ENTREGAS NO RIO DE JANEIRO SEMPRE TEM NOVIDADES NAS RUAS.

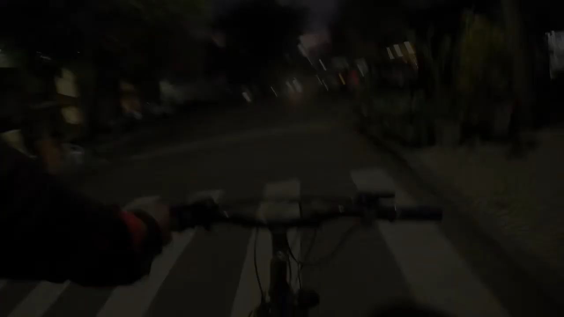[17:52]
Rapaz, eu falei que ia cortar caminho. Até cortei, mas olha o ser humano querendo parar.
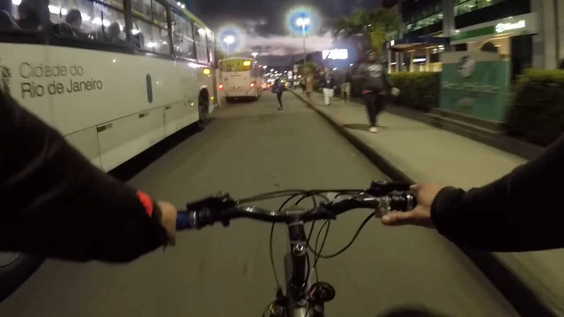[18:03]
Aqui não é ponto não, isso é.
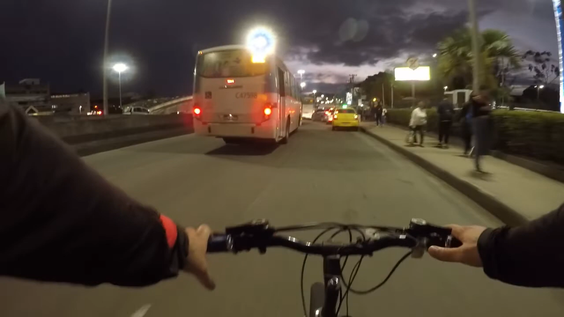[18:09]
Olha o doido entrando lá, sem seta lá, cara. É Freud, meu. Agora tá pior o trânsito.
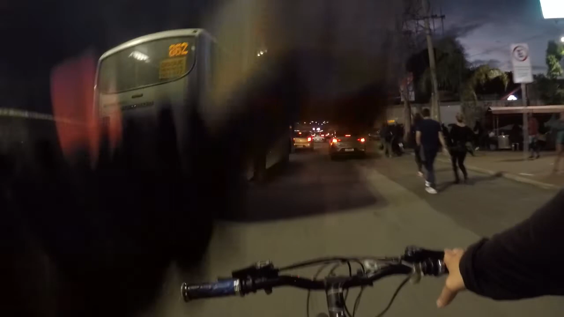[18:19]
O trânsito tá pior do que naquela hora que eu vim. Eita, caramba. Tu é doido, meu.
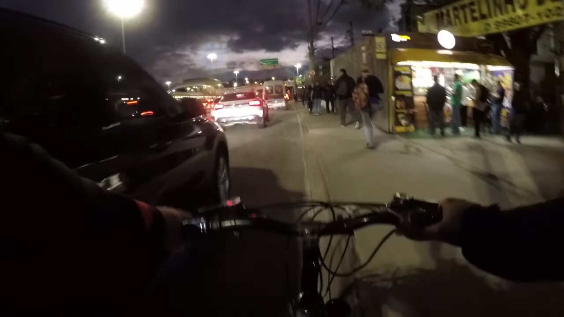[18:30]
Vem, como é que tá o trânsito aqui? Vou ter que arriscar por aqui, ó. Opa. Deu não, deu não. Por aqui mesmo.
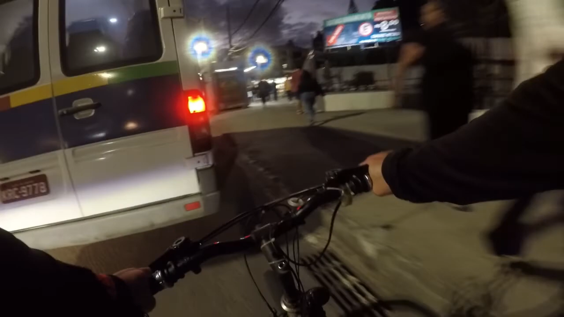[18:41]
E agora? O ônibus tá bem na calçadinha ali.
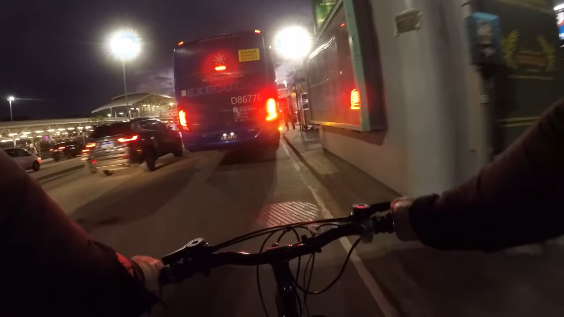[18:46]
Então eu vou ter que ir por aqui. Vou ter que me arriscar no meio do trânsito.
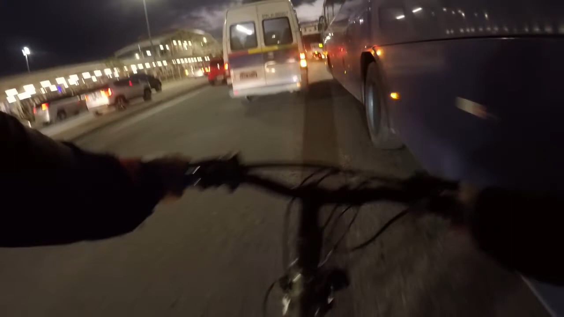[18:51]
Usa a seta, porra. Tem que ser assim, rapaz, pra andar. Porque se o cara tiver medo, o cara se lasca. O cara tinha medo de andar no... Eita!
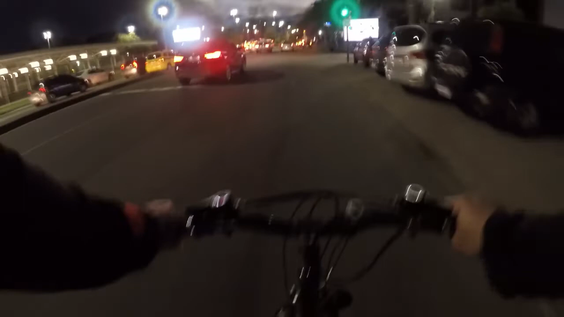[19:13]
No trânsito do Rio de Janeiro, o cara não anda, meu. Fazer o quê? É assim, cara. O trânsito é assim, bruto. Olha o doido no meio do asfalto. Vem, vem. Sai da rua, corno.
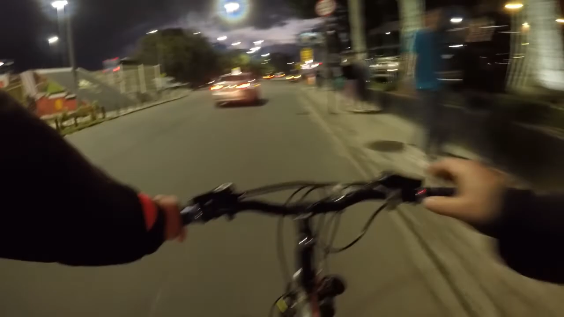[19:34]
Falei, rapaziada, tá pior do que aquela... Daquela vez que eu vim, ó.
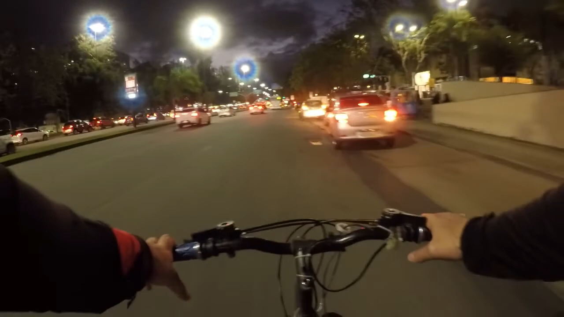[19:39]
Central lá, como é que tá? O trânsito tá lento. Deixa eu ver. Aqui os cornos saem sem seta. Ah, o que esse doido tá fazendo?
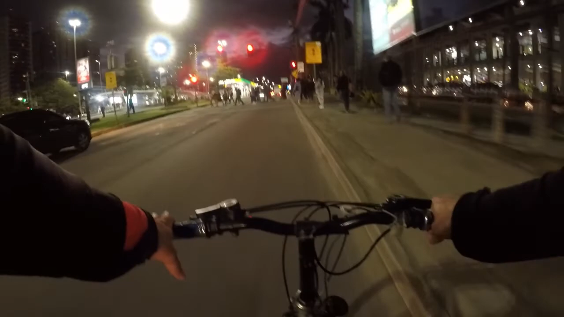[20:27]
Fechou, fechou. Deixa eu ver se vai dar.